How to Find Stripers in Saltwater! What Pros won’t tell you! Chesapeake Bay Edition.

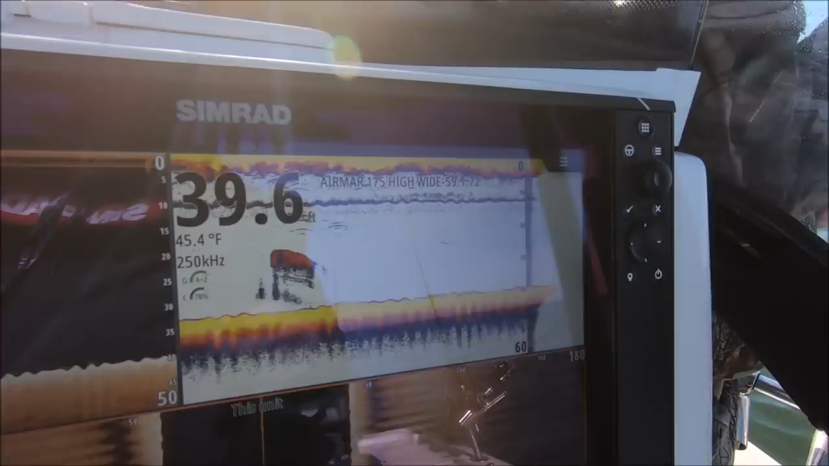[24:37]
On screen: depth 39.6 ft, water 45.4°F
We're not marking fish at all, just bait here and there and that's it. Fish today came off the board closest to the boat.